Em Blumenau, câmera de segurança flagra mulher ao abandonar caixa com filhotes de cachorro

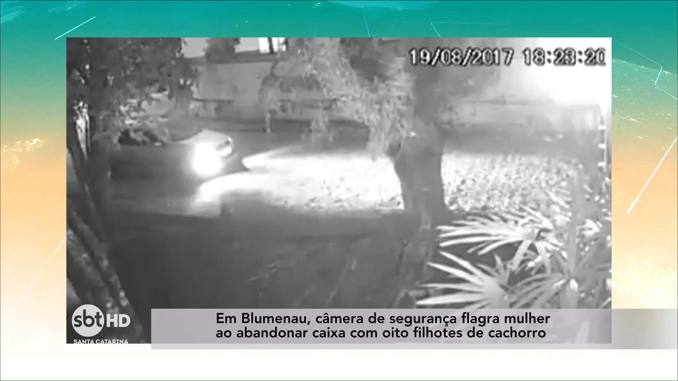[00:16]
As imagens gravadas na noite do último sábado mostram o momento em que um carro estaciona e aguarda por alguns segundos na via.
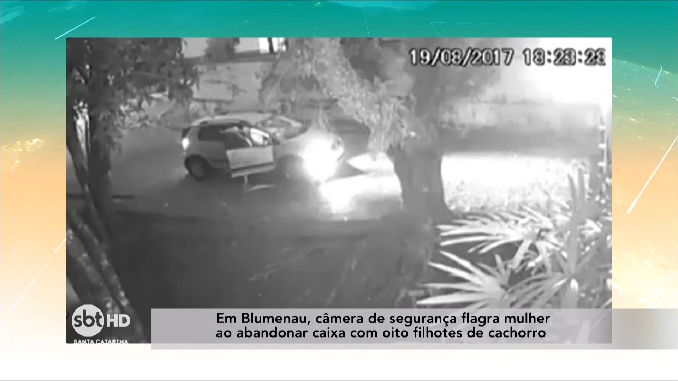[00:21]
Em seguida, a mulher desce do carro e observa se não há movimentação. Logo após, ela retira uma caixa de papelão do banco da frente com os animais, coloca na calçada, embarca de volta e vai embora. O vídeo ganhou repercussão entre entidades protetoras dos animais e voluntários que se dedicam à causa. Os filhotes foram resgatados e estão sob proteção de uma moradora do local. É mais um absurdo que a gente registra o abandono de animais.